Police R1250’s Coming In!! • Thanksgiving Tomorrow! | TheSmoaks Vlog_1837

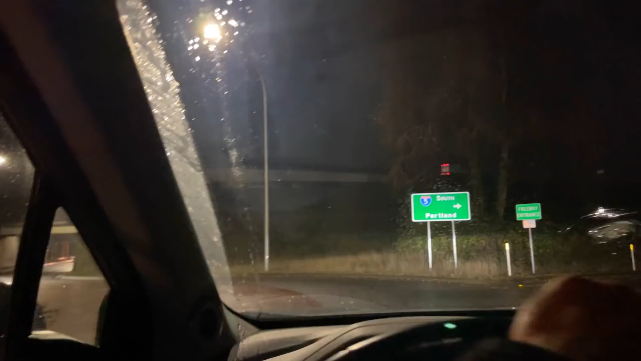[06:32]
i hear this crazy sound a choo choo train going by good lord it's already
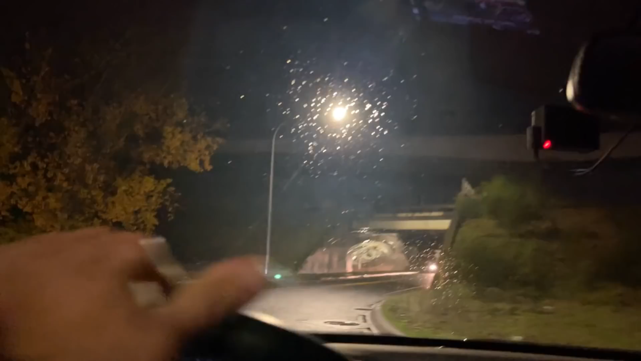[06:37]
passed that was a short one that must have been one of the ones doing the little running back and forth